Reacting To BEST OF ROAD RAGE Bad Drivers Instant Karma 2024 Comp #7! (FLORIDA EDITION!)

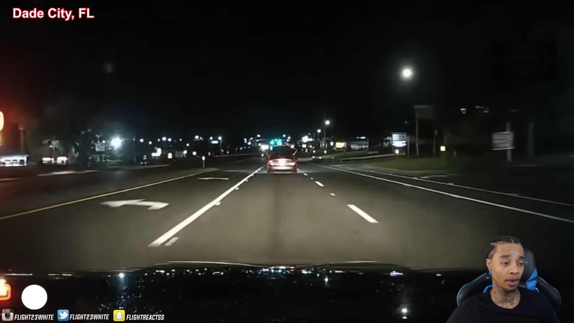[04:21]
The car came over a bend speeding. Got 10 seconds to pass me. So it was tailgating them basically because it was driving slow and then just drove past them.
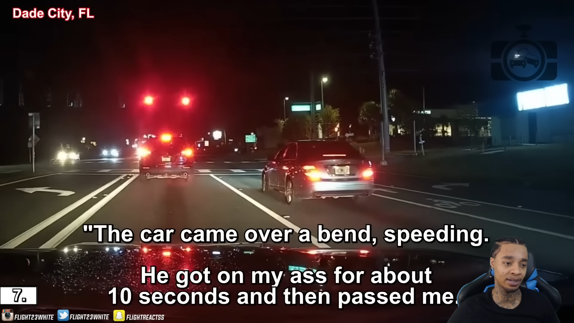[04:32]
He's trying to tell him to pull up. You okay? I'd like to see you try, sweetheart. You're on dash, so you might want to just behave. Okay. You're on camera, just so you know. Look for the video on Facebook. I'll be posting that on Facebook. Yeah. somebody get your damn children.
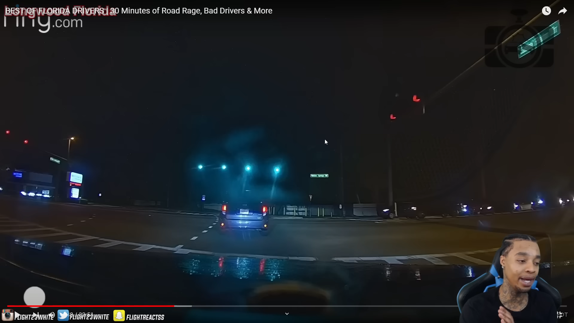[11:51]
You have a thing called people are just, bro, like everybody's in a rush. Everybody's just in a rush for no reason, bro. Like, fam, you've seen, obviously, this black car doesn't know how to drive. Facts. It's their fault. Okay, whatever. Let them go.
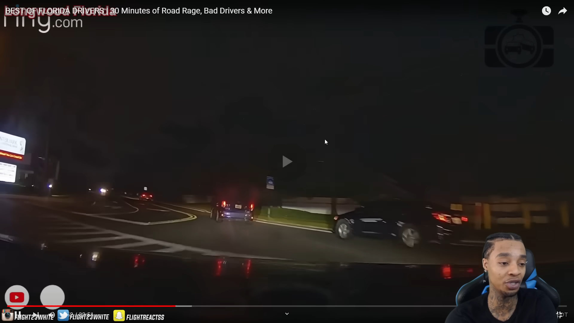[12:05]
Just slow down. Slow down. I'm surprised they didn't, like, hit each other and collide. You was going to end up behind them anyway. Him or her. Pause.
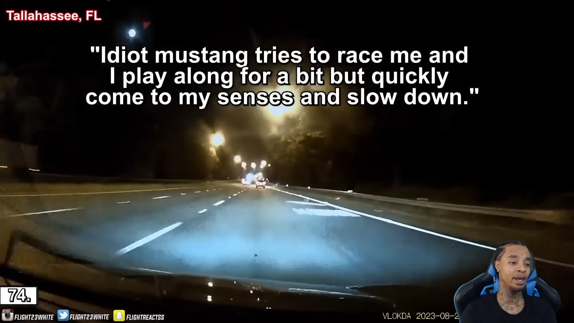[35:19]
Yeah, guys, don't race on the road, man. Oh, there's a state trooper. Who cares who has a faster car? Like, bro, don't get your... Look at that. You see what I'm talking about? Bro. Yo, Saltro, they be... Yo. They be so thirsty for them damn tickets, bro.
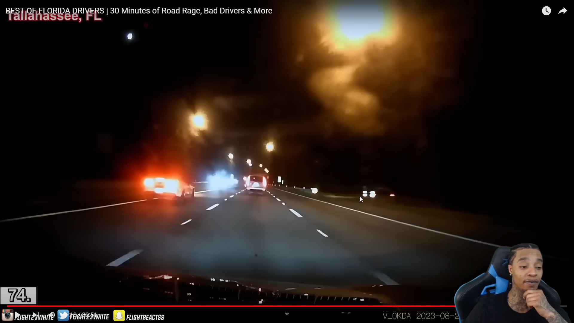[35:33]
They out there camouflage with the damn rabbits and deers and shit, bro. Look at this man. Damn. Crazy thing is, he don't even like he's going that fast. He's going like 20 miles over the speed limit, probably. But he was trying to race. He kept going. He went out there, he kept speeding, and promptly got pulled over. Oh, damn. Thank God he didn't go for me. Oh, thank